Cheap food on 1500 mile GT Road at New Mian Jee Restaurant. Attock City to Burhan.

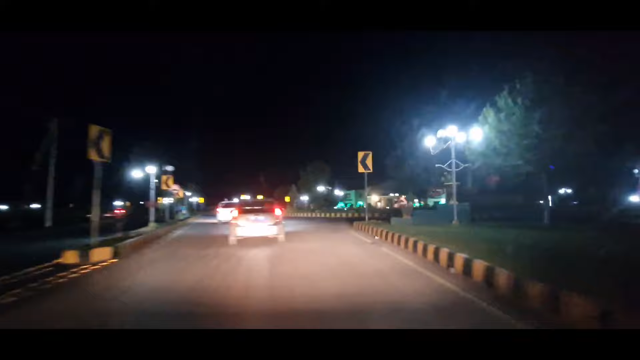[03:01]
Trunk Road going towards Khyber Poghtun Khoa and we are currently turning our right and in front of us it looks like we have a huge hall
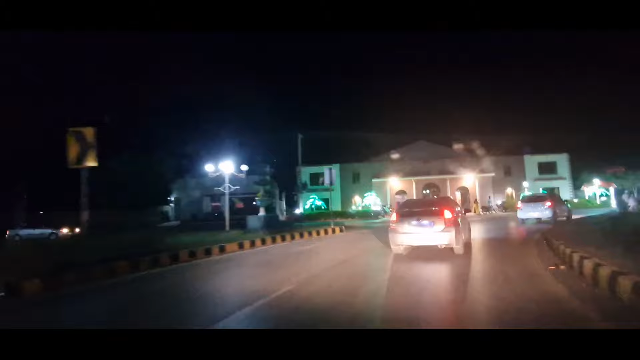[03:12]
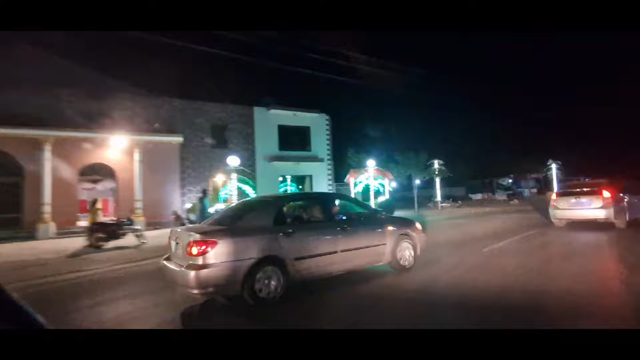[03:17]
banqueting hall and very pretty it looks at night as well and this is a Rawalbindi road
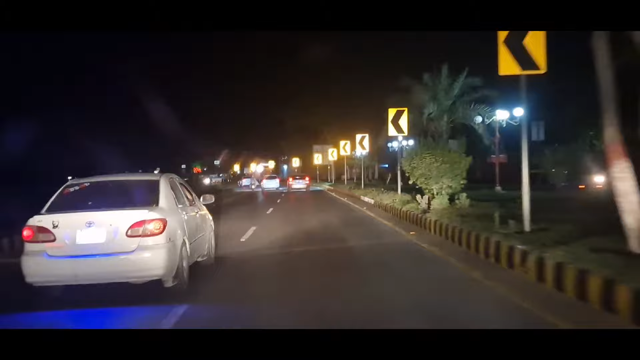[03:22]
which takes us sort of in the direction of Kamara on the left-hand side and the Ikra Cadet College is here on the left-hand side on the way to Islamabad this is the Haro toll plaza a very famous little point
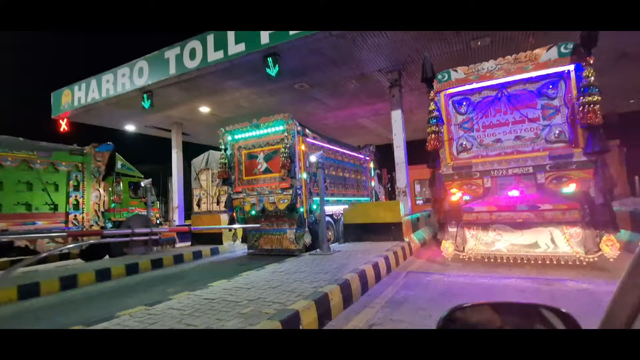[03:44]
where you have to pay your fees for joining the other part of the road and this
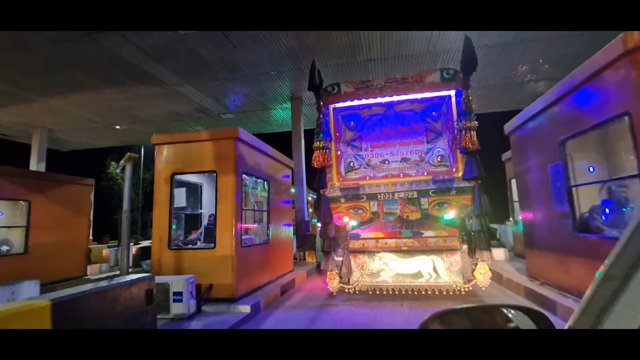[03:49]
is known as the N5 part of the Grand Trunk Road
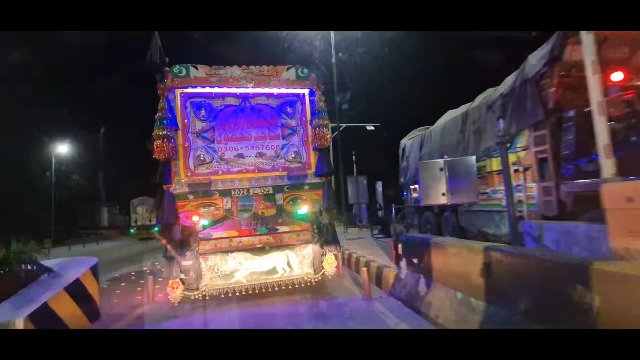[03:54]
as we follow some struck some trucks I can't really say we follow some